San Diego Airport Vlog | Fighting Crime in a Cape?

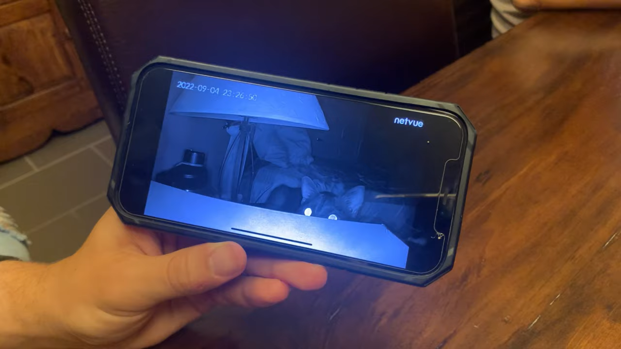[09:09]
and we have cameras to look at nixon while we're gone
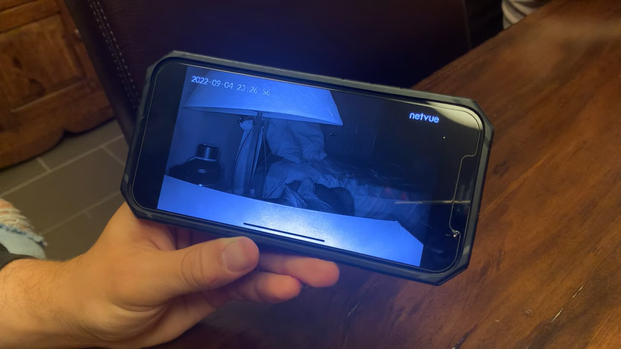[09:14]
and i talked to him through it and now he's sad and he's looking how